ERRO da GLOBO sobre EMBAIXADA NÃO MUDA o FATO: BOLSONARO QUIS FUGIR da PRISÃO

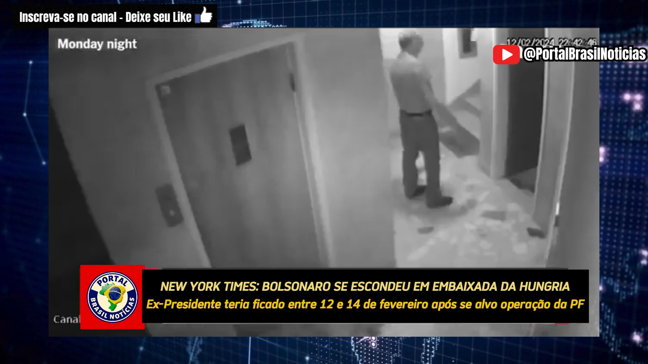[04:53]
Depois da chegada de Bolsonaro, as imagens mostram a equipe da embaixada transportando itens como travesseiros, roupas de cama e água para a área do prédio onde, segundo o New York Times, ficam os apartamentos destinados a convidados.